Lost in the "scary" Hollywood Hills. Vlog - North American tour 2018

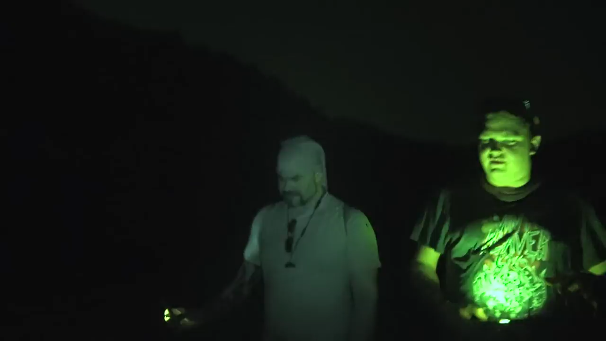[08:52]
oh don't put the light on my face sorry it's for the camera